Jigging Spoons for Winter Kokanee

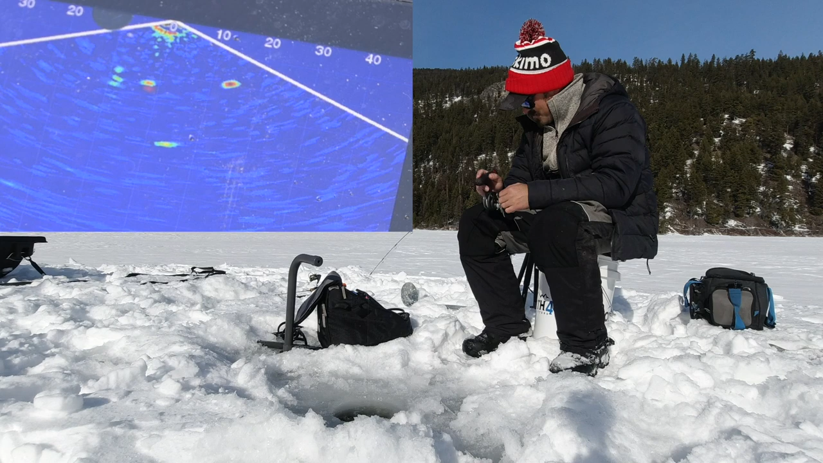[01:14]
Actually, those might be bubbles coming up from the bottom. There's a fish over to the right though. If I can get his attention. Oh, he's coming. Ooh, I missed him. Missed him twice.
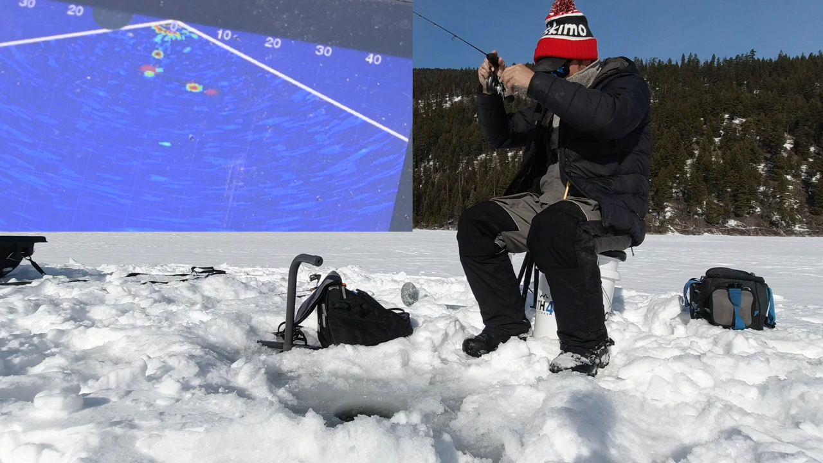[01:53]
My fault. My fault. I always hit it on that drop. There we go. Got him.
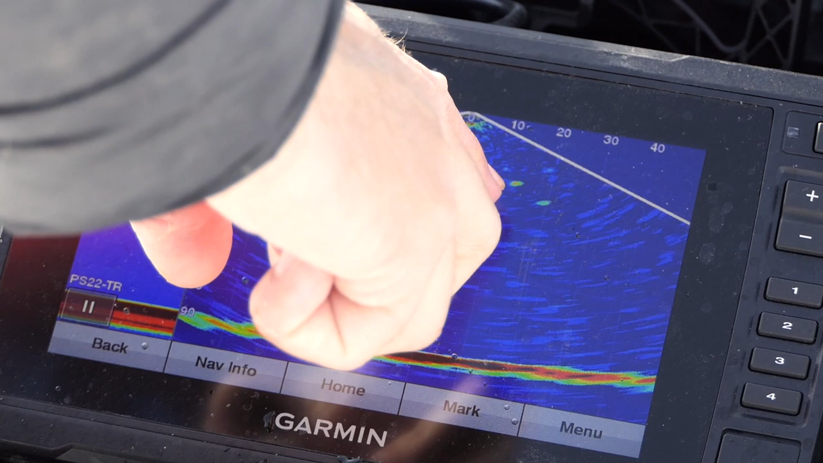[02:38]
Trying to get there's a little school of kokanee right there. Trying to get their attention. They're swimming away from me, so gotta make enough disturbance to they can pick it up with the lateral line. Come on. Oh, there we go. I got somebody's attention. Bunch of looky loos. There we go.
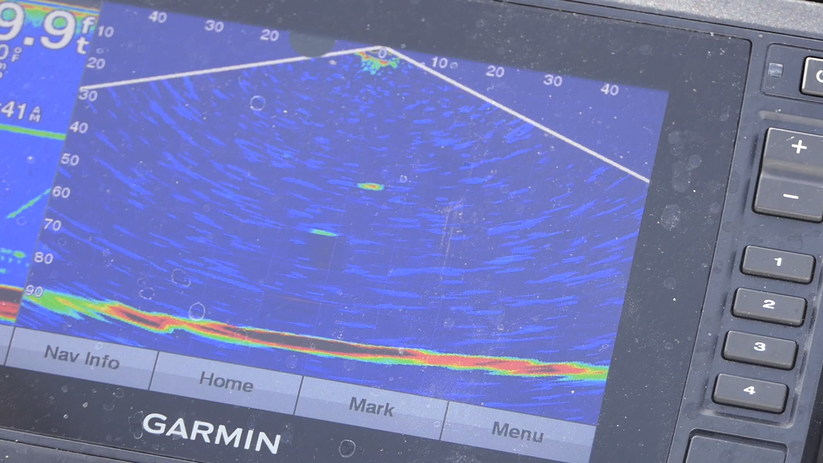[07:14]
Got them all the way at the bottom down there. 90 feet down. Ooh, it's a long way down